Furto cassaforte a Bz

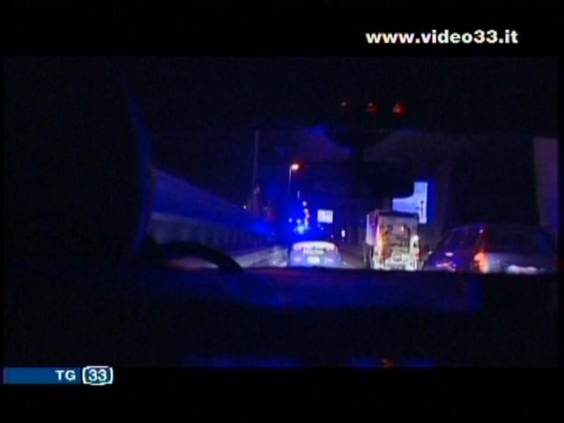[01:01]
Due dei rapinatori sono riusciti a fuggire con la refurtiva, mentre gli agenti sono riusciti a bloccare la terza occupante del furgoncino,